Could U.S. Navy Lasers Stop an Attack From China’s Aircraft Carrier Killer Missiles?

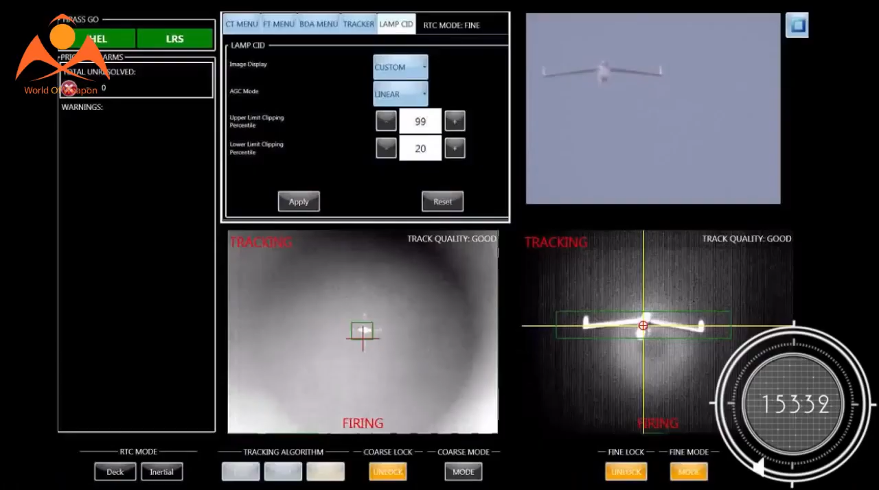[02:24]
fleet. Another major technical hurdle is perfecting onboard power sources sufficient to sustain such lasers in combat.
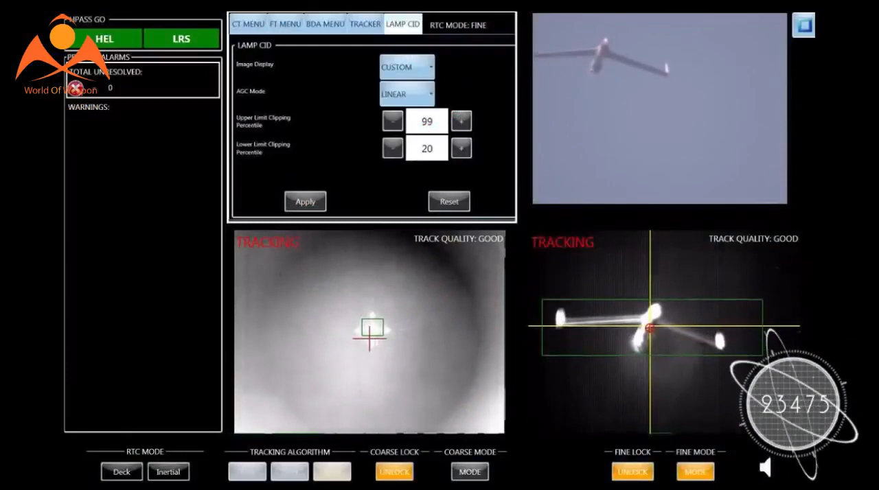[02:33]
Any SSLs deployed by the U.S. Navy in the near term will also be limited to destroying small boats and unmanned aerial vehicles rather than missiles.